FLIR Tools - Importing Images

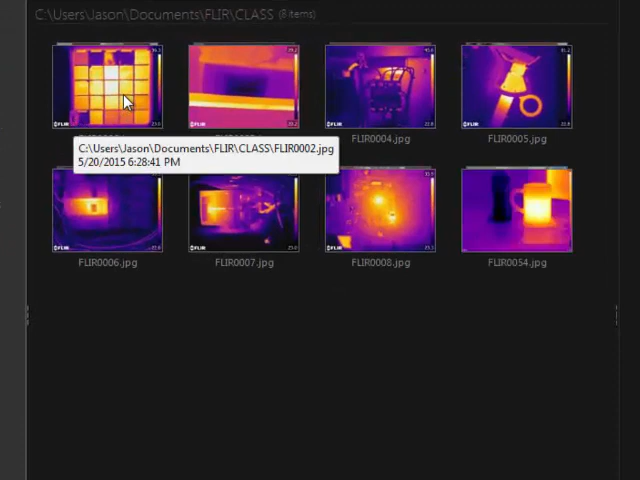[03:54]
If you right-click on an image, you can clone or copy the image.
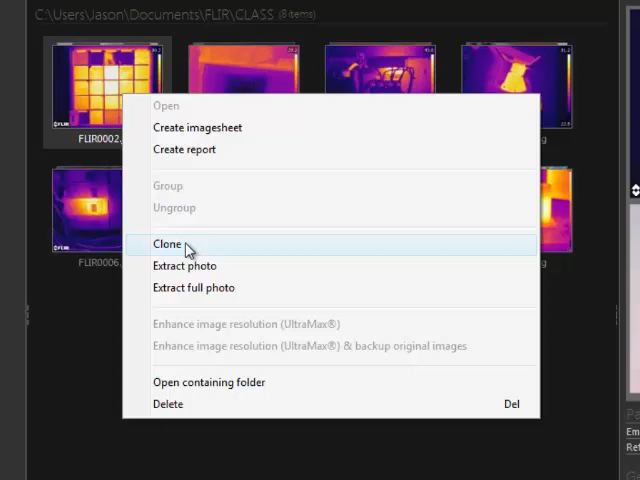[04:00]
This gives you two identical images to work with. You can also extract the cropped photo from an MSX image, or extract the full photo.
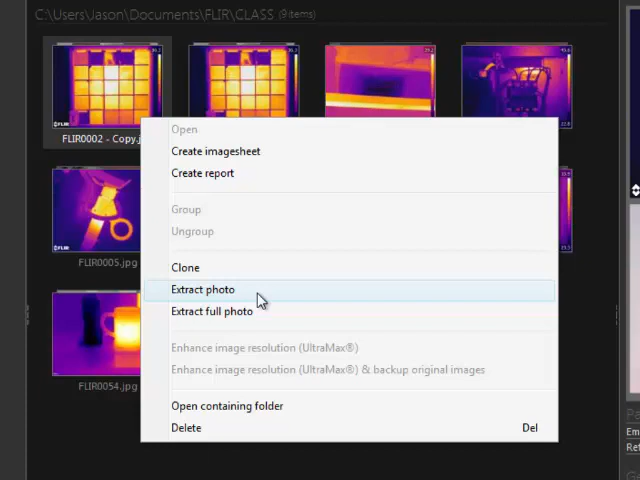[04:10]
This uses the full visual camera resolution.